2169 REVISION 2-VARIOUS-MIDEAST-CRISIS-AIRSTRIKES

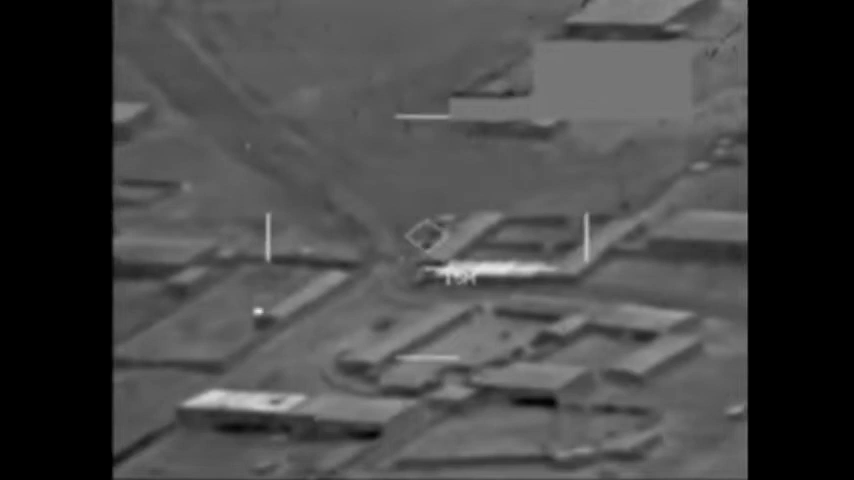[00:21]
Hôm thứ Ba, Sankom công bố đoạn băng video cho thấy chiến đấu cơ Hoa Kỳ oanh tạc lần đầu vào một tòa nhà ở phía đông Al-Asaka, Syria, đang bị phiến quân chiếm giữ.
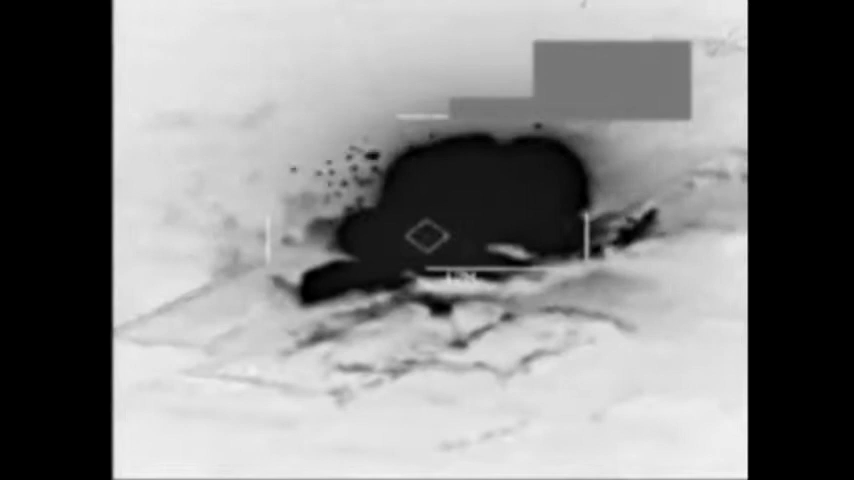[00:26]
Lần thứ hai vào kho vũ khí ở doanh trại quân đội Al-Asaka ở South Milibia, Syria.
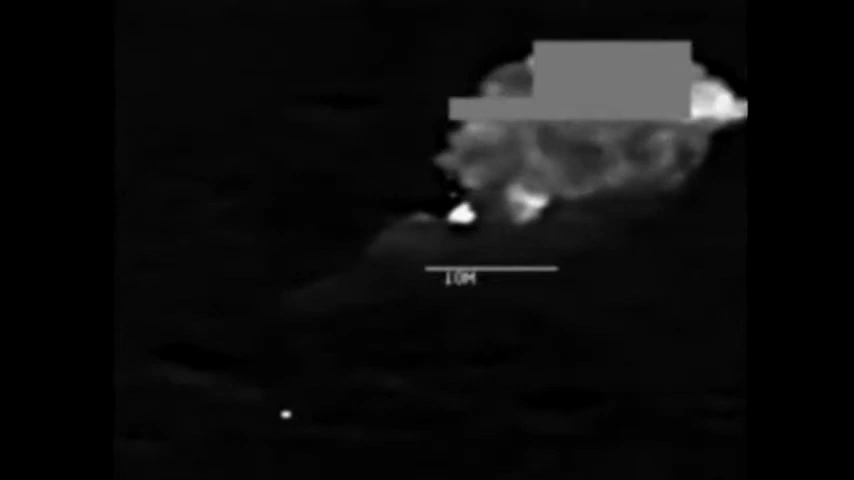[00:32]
Đoạn video còn cho thấy Hoa Kỳ không kích trúng một xe tăng của
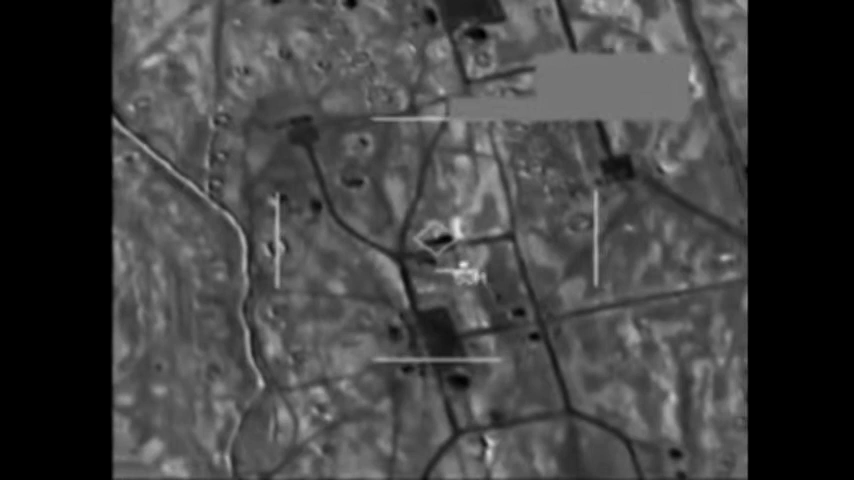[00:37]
phiến quân quốc gia Hồi giáo ở Iraq và trúng vào một quân xa của phiến quân ở Iraq.
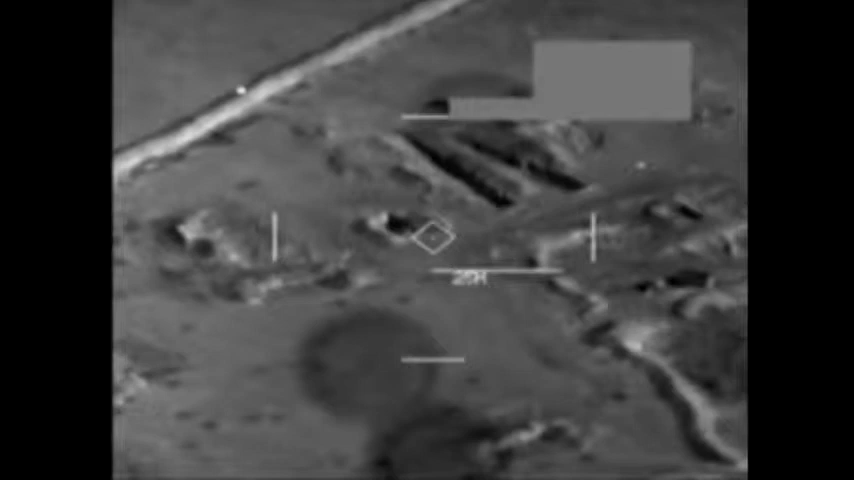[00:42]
Khi công bố đoạn video này, Sankom cho biết họ vẫn tiếp tục thực hiện không kích nhắm vào phiến quân quốc gia Hồi giáo ở Syria và Iraq.